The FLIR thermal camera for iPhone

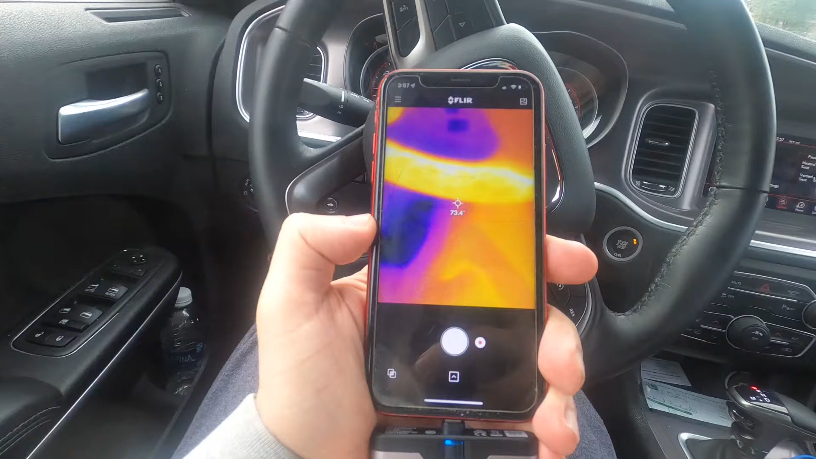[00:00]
okay guys today's video because it was supposed to be actually focused on a drone video but however due to
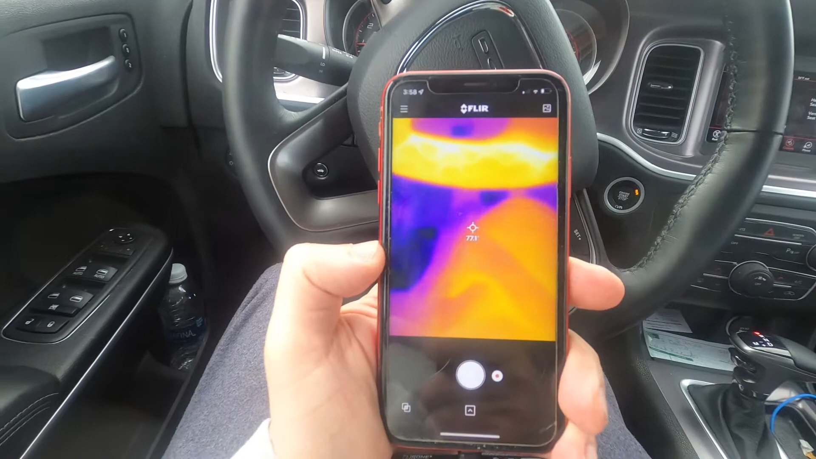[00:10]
nasty weather we're going to do a different project so I'm going to do a review on the FLIR thermal imaging device
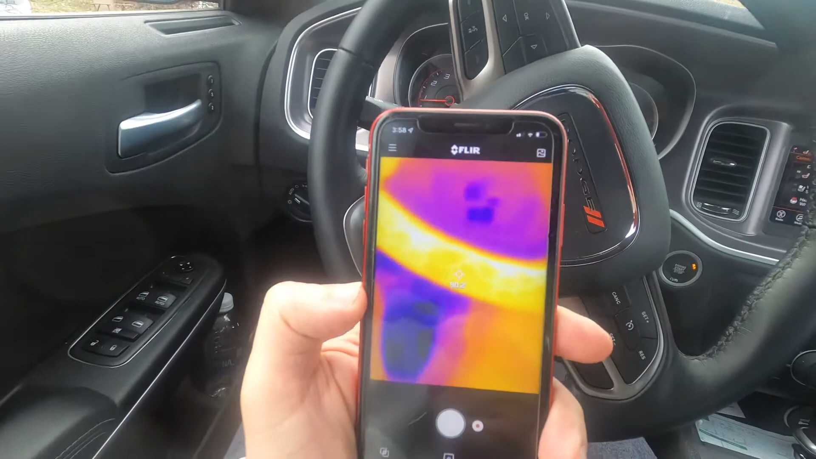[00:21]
for your iPhone this is an iPhone 10 so
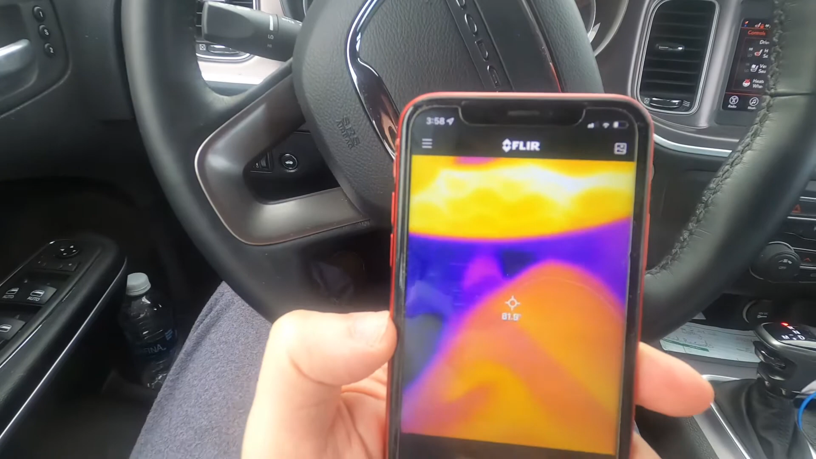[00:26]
basically it gives off any kind of heat radiation as you can see I
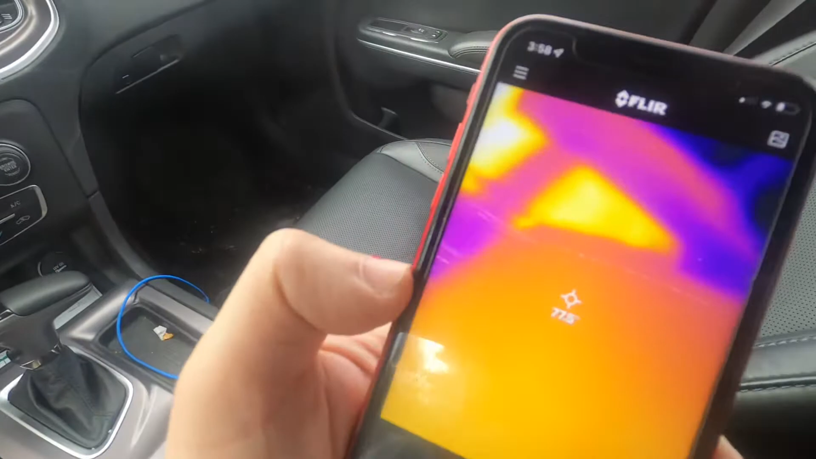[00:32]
have the heated seat on in the passenger side as you
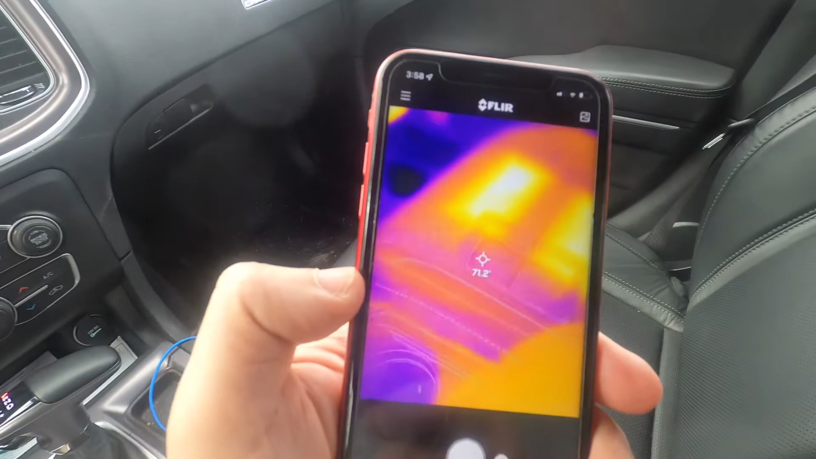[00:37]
can tell and it's showing right there the
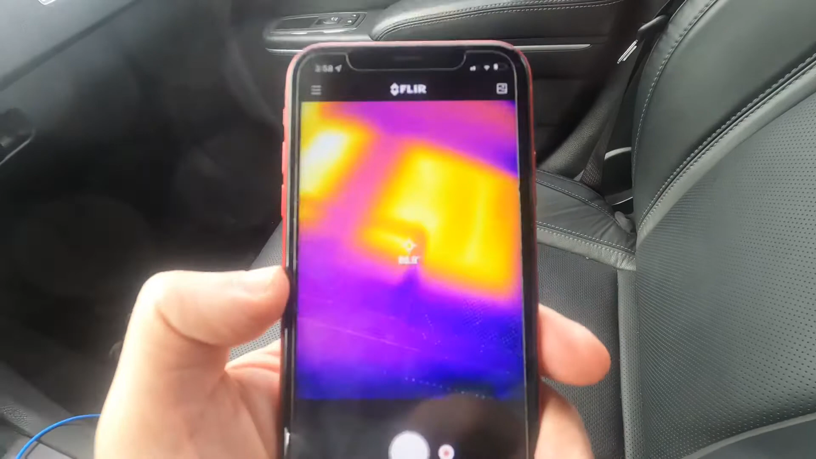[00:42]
heated seat is registering at 88 degrees 88 and almost 89 degrees
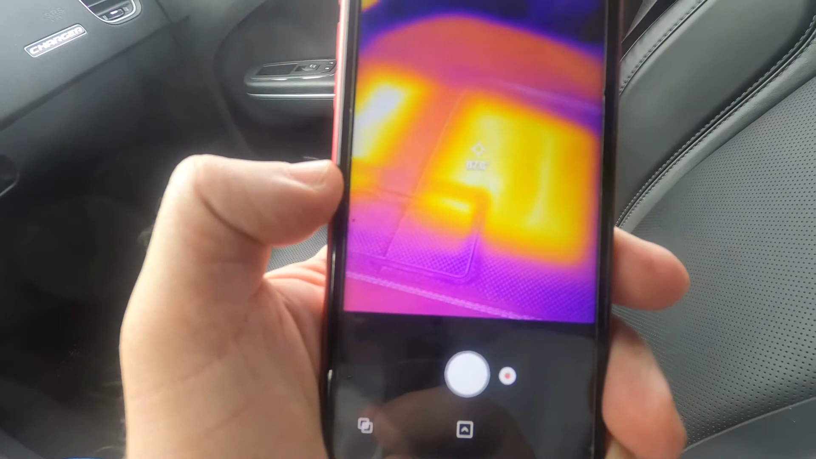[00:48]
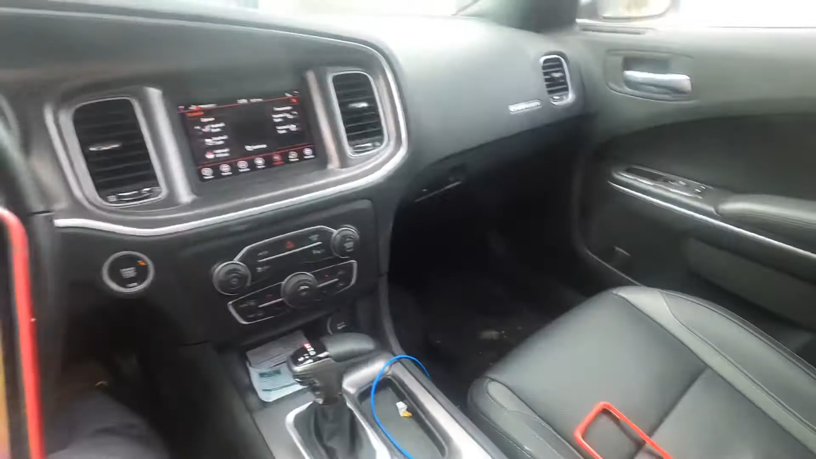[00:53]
and the steering wheel also is heated and this is a
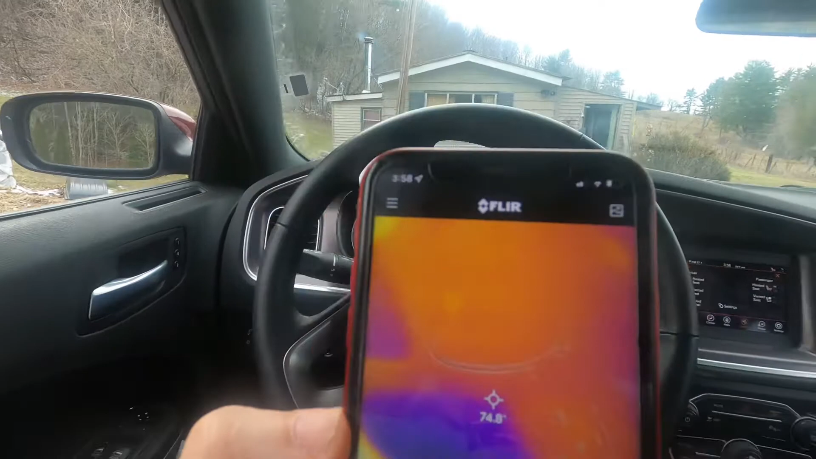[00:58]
2021 Dodge Charger and the steering wheel
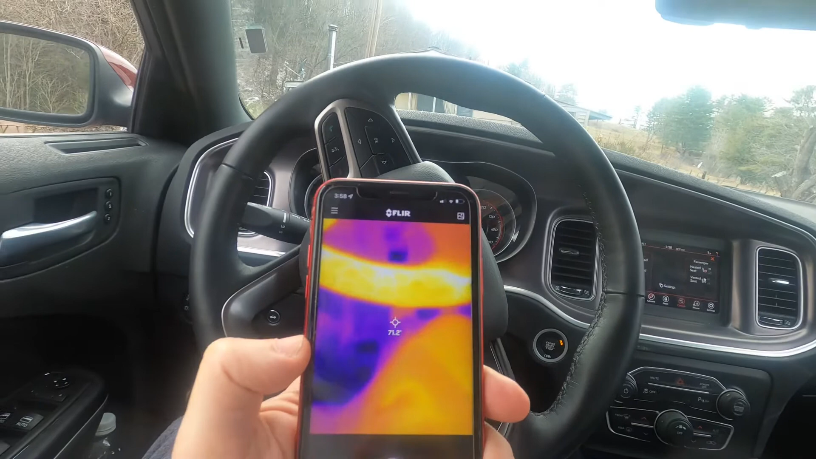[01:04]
is at a comfy 92 degrees at its warmest point you can see
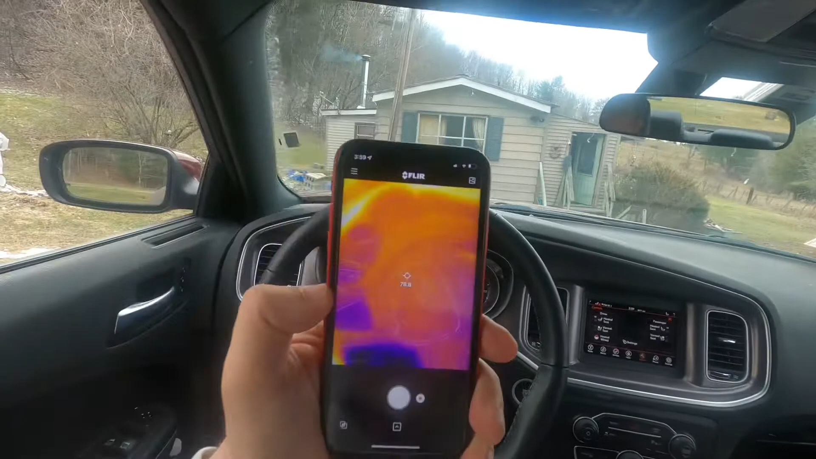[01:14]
see if I can get back far enough so that you can see
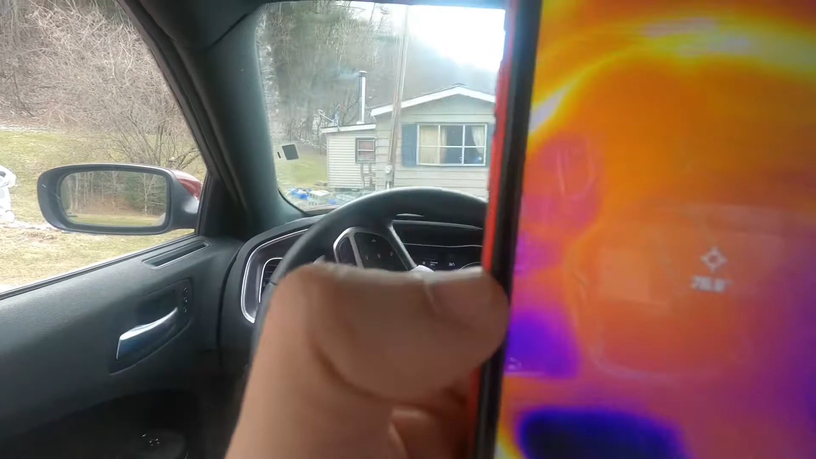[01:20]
the outer ring is heated which